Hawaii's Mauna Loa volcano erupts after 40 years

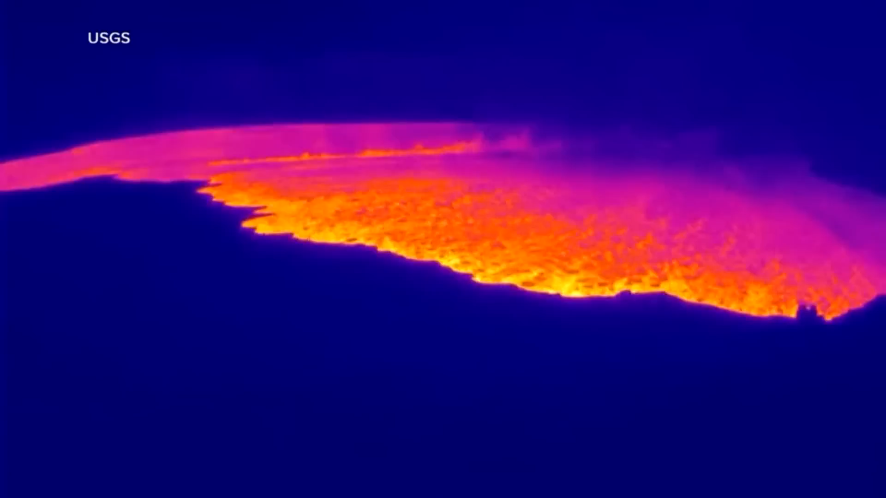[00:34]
These incredible thermal videos showing the moment of eruption, the event illuminating the sky with eerie red glow.